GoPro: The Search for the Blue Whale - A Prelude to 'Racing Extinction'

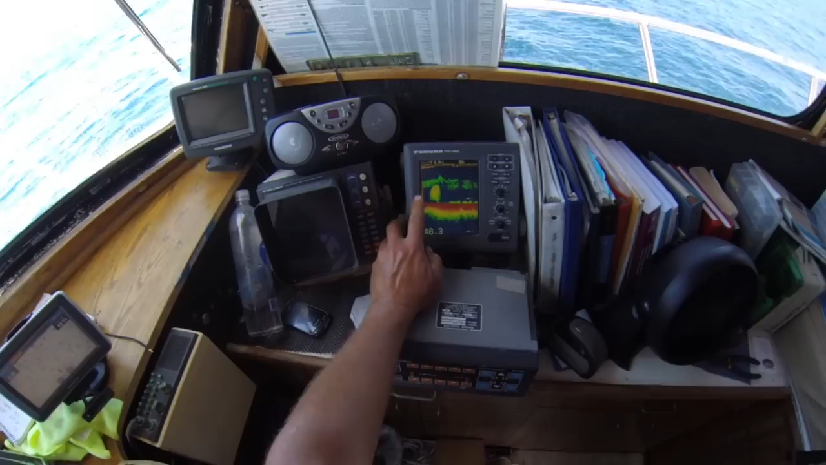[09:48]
Oh my goodness. Biggest spot of bait I've seen all day long. At least two whales. The timing of the whale.